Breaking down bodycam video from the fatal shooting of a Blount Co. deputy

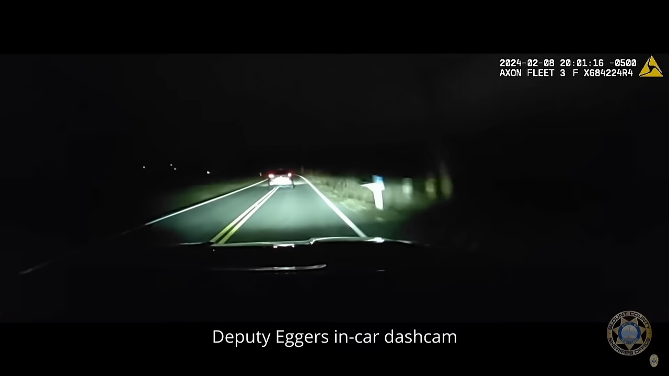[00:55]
crossing the center line, which prompts the traffic stop. As anyone that watches the video can see,